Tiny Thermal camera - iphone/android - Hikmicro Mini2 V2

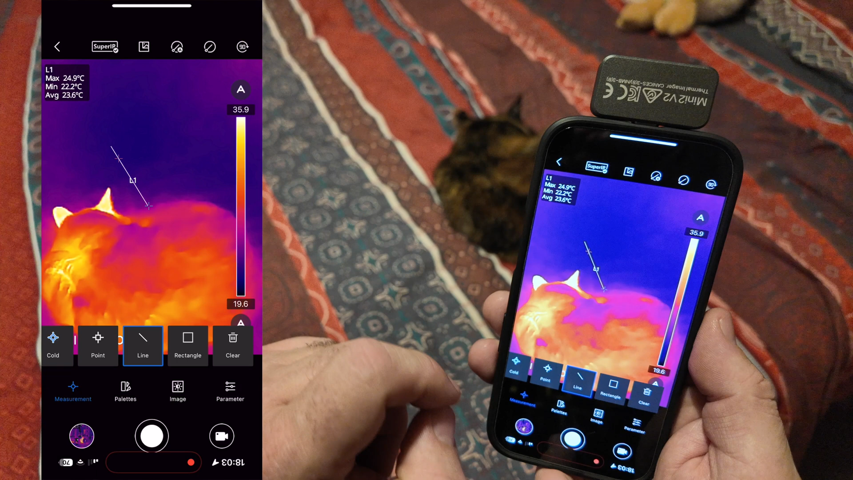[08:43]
On screen: max 24.9°C, min 22.2°C
read something very specific that's what you can do because you can also set this up on say a tripod or something and leave it monitoring and recording over
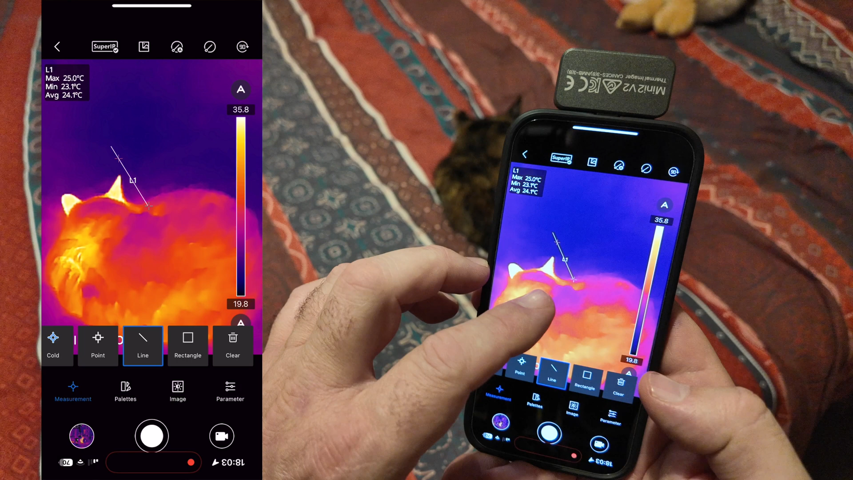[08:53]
On screen: max 25.0°C
a period of time the next one along is a rectangle so we can do a similar thing with that rectangle and what it'll do is it'll only measure the temperatures within that rectangle there so if
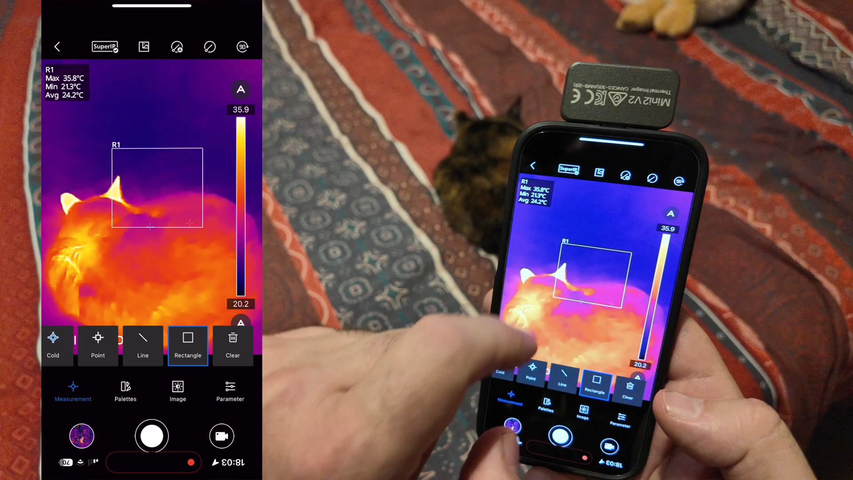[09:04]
On screen: max 35.8°C
there's a load of the view you want to ignore it's different when you're holding it handheld like
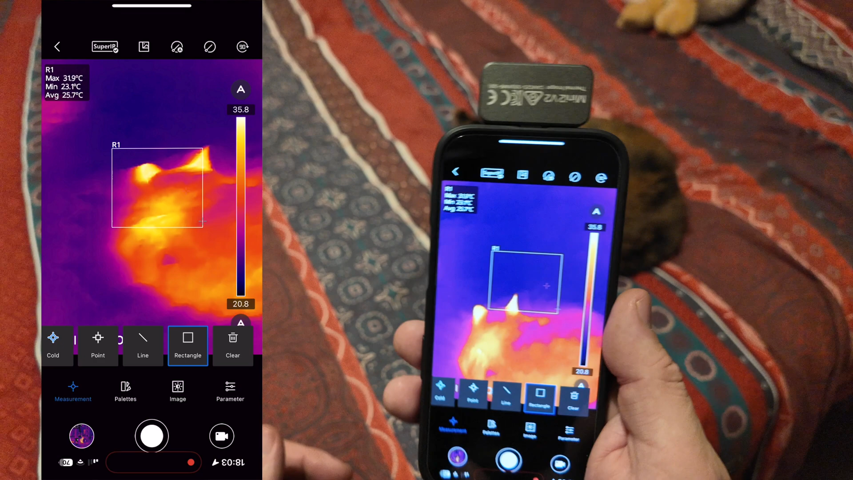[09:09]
this because you can point it where you want but if you're doing any recording over a period of time
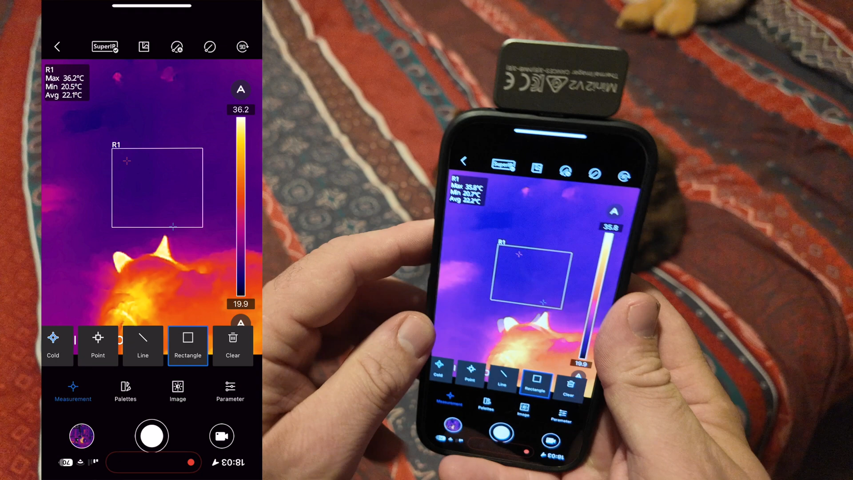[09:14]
that's a good thing to do because there might only be one particular spot that you're actually what
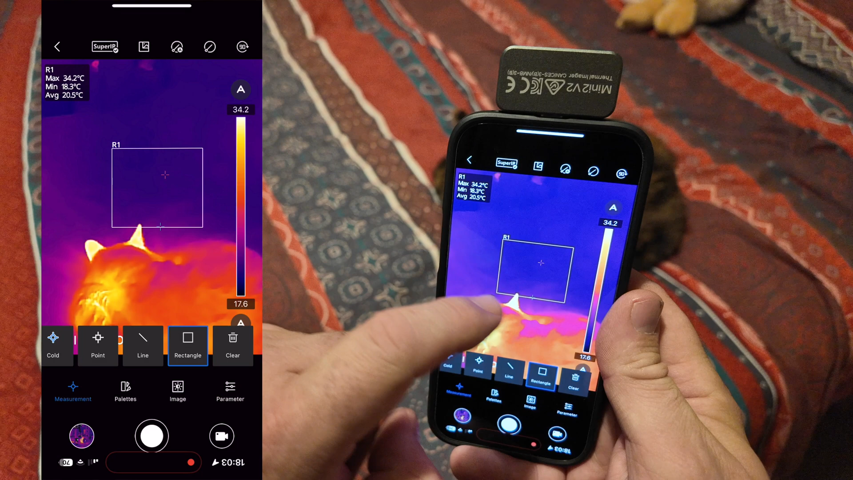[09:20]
On screen: max 34.2°C, min 18.3°C
interested in measuring the temperatures from and that's how you can do it with that rectangle the next
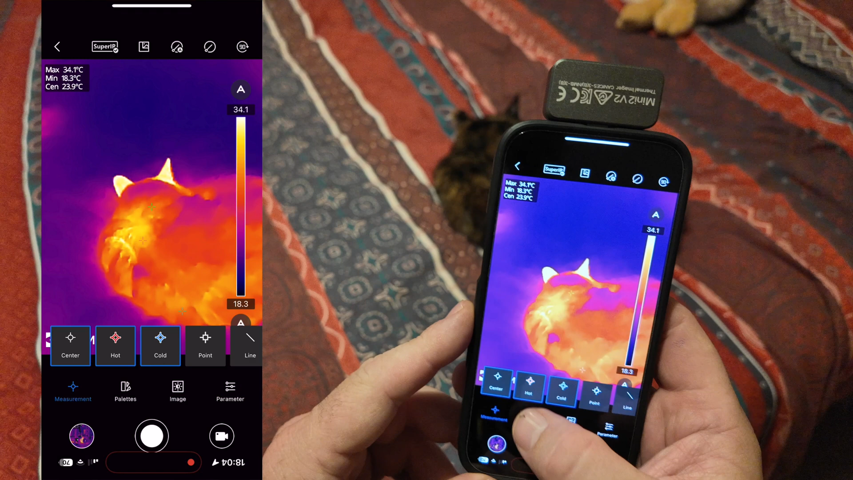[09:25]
On screen: min 18.3°C
one along is pallets and so depending on what you're wanting to look at and how you're
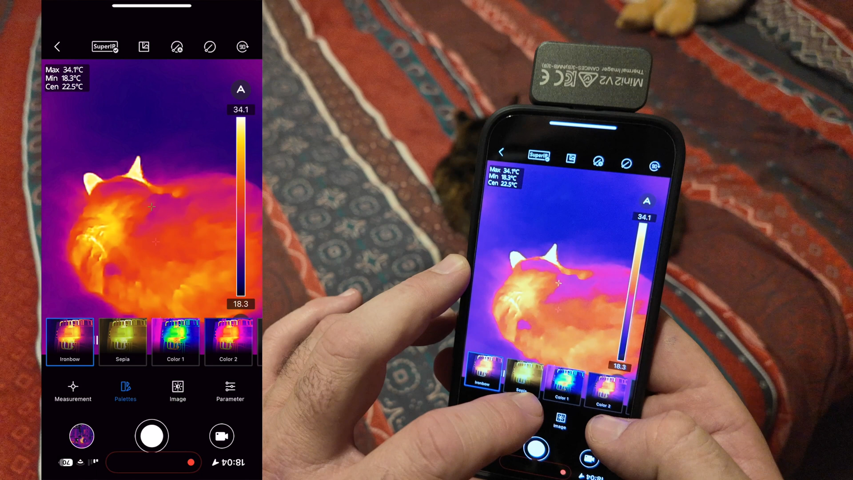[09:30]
On screen: max 34.1°C, min 18.3°C
wanting to look at it you've got many different pallets that you can show on the screen
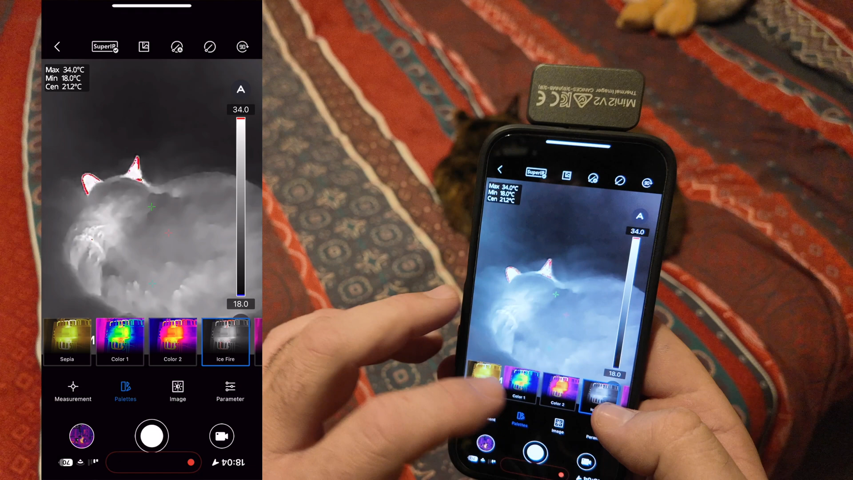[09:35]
On screen: spot 21.2°C, max 34.0°C, min 18.0°C
to highlight exactly what you want to see the ice one is a good one because this really highlights
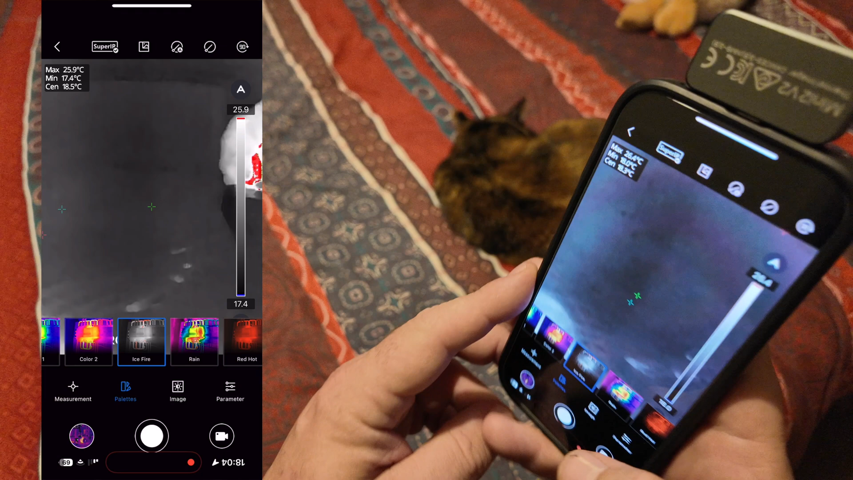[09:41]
your hot points like they're looking at the cat and then if we
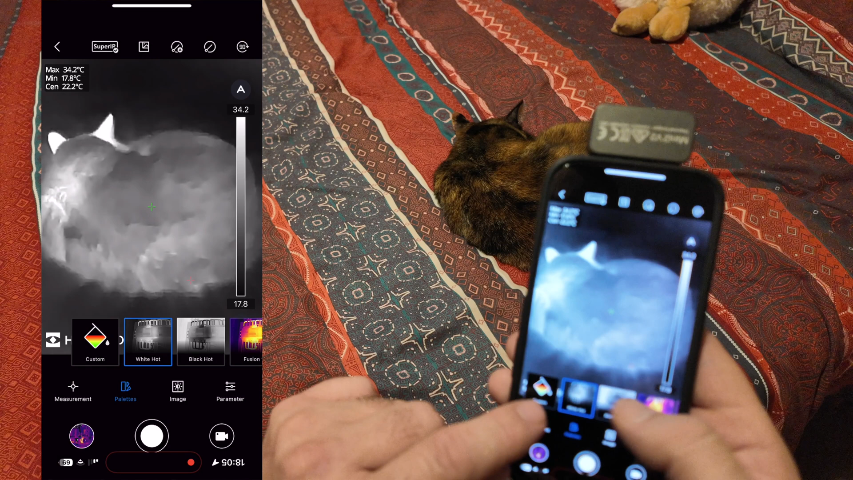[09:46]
On screen: max 34.2°C, min 17.8°C
slide right over to the left hand side you can see you've got a custom one there so you can set up the
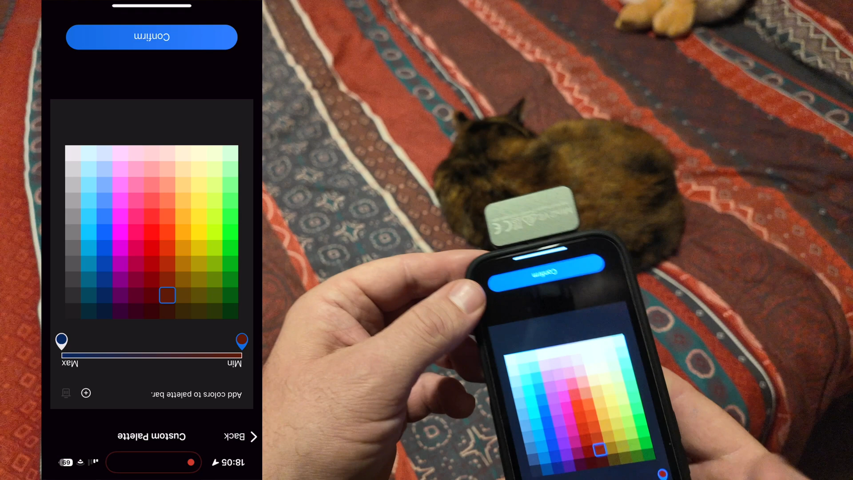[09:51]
colors as you wish the next one along is image and this is literally just changing how everything looks within the brightness and the contrast and things like that lastly
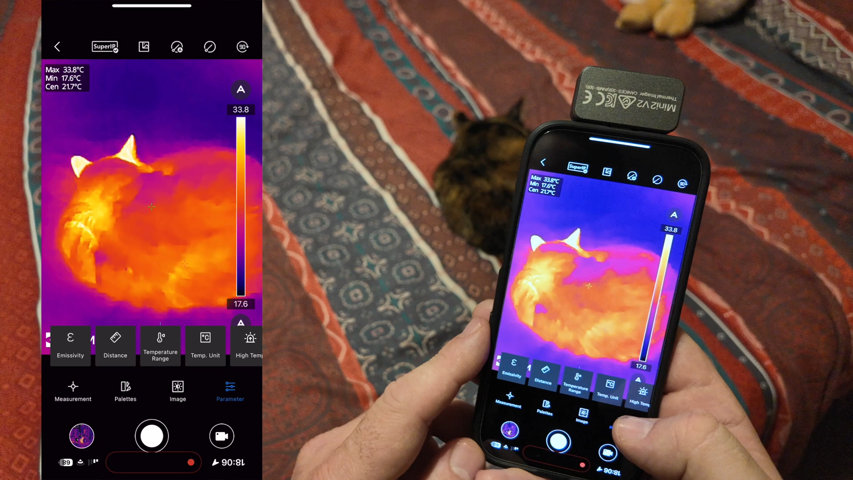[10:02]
On screen: max 33.8°C, min 17.6°C
is the perimeter this has got the emissivity and the distance and things like that
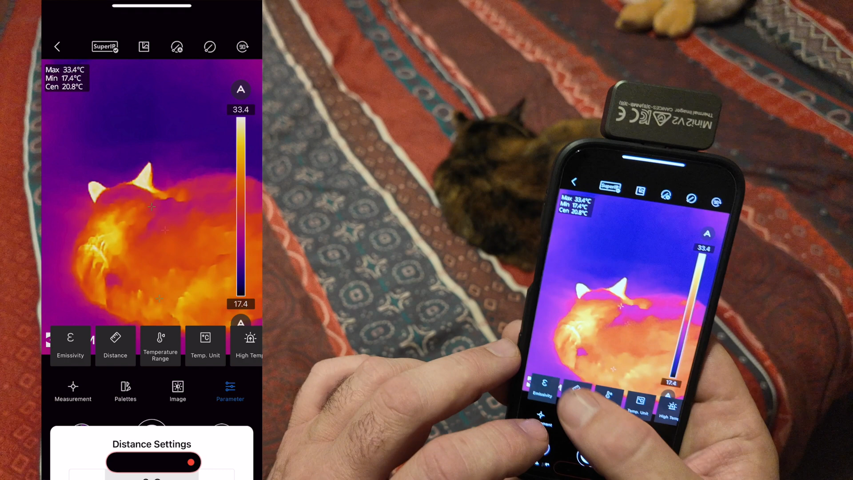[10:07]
On screen: spot 20.8°C, max 33.4°C, min 17.4°C
so you can set a distance of what you're actually measuring and the emissivity so you can really fine tune how it's reading to get a really accurate temperature measurement it's got
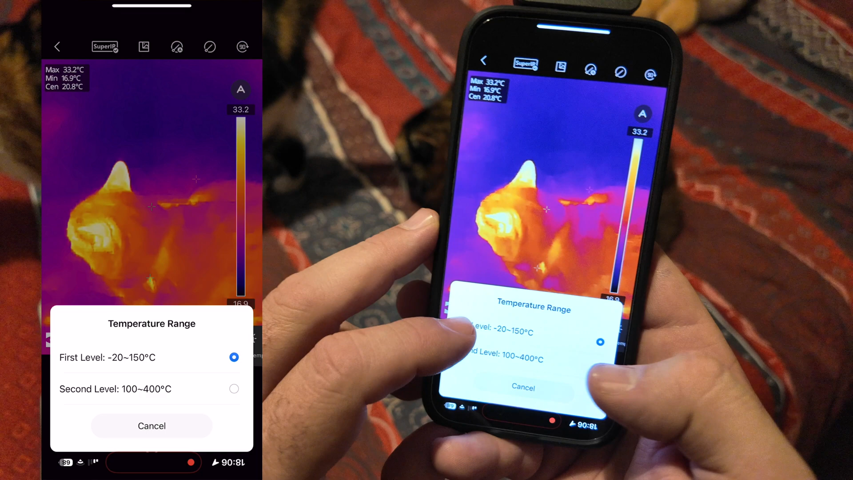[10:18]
On screen: spot 20.8°C, max 33.2°C, min 16.9°C
a high and a low temperature range just to help you narrow it down a little bit more and
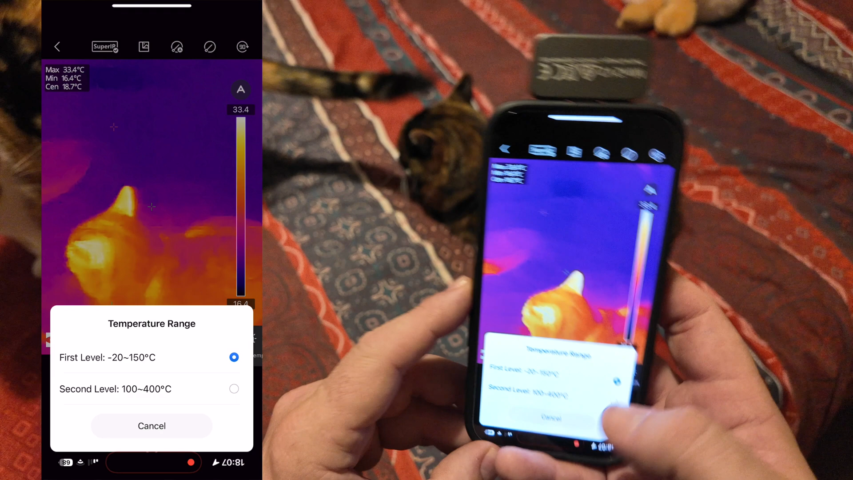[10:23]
On screen: spot 18.7°C, max 33.4°C, min 16.4°C
then you can change other things like your temperature unit we've got celsius i'm in the uk but you
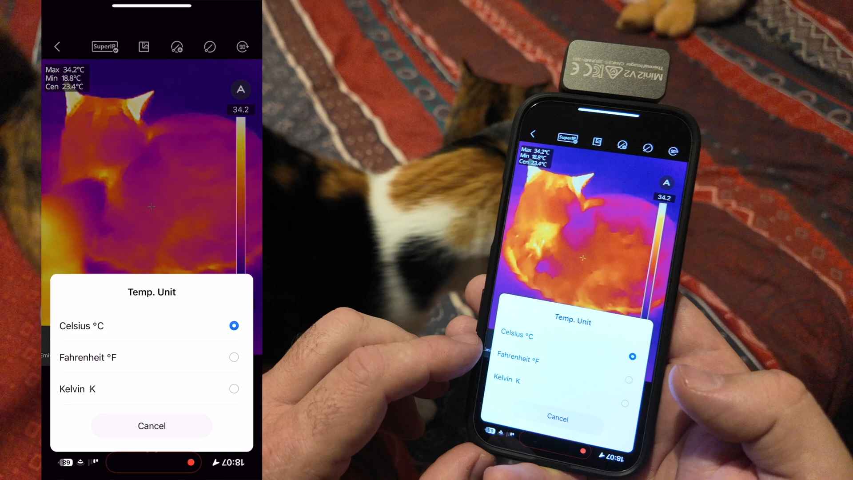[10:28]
On screen: spot 23.4°C, max 34.2°C
can have fahrenheit and kelvin and things like that as well depending on what you're wanting to read the
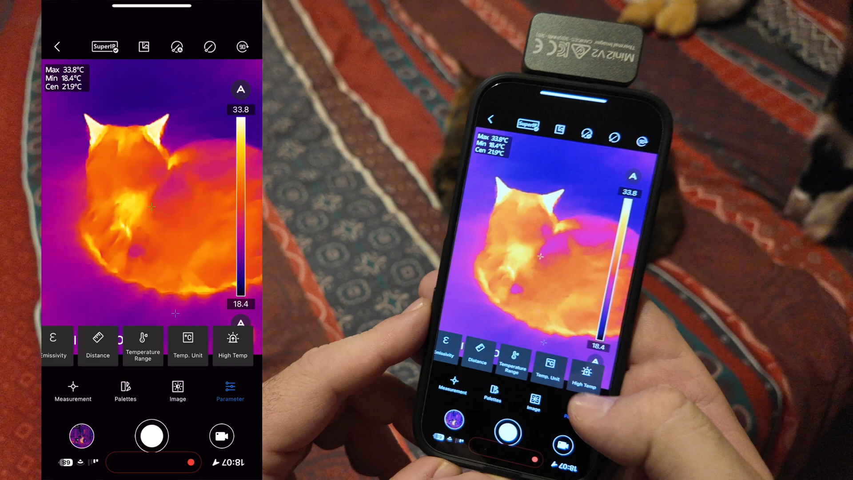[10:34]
On screen: spot 21.9°C, max 33.8°C, min 18.4°C
last one is a high temperature alarm say you're doing an inspection on electrical panels and you want to set an alarm